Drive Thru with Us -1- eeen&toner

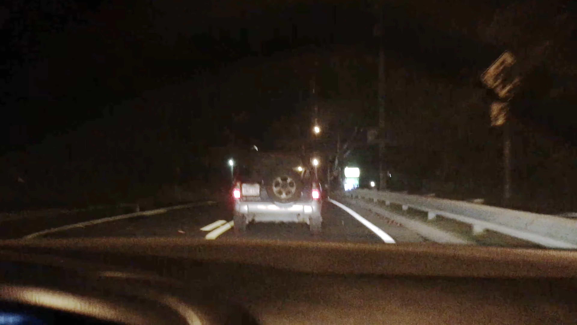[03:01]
is that oh it looks like it's tickling the ground i know but it's just straight liquid oh look
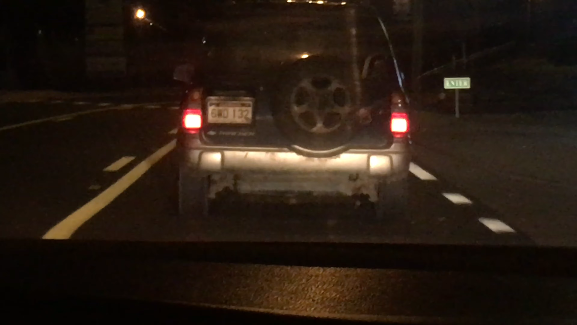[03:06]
it's like dancing under the car like a little peener hanging out that's what it was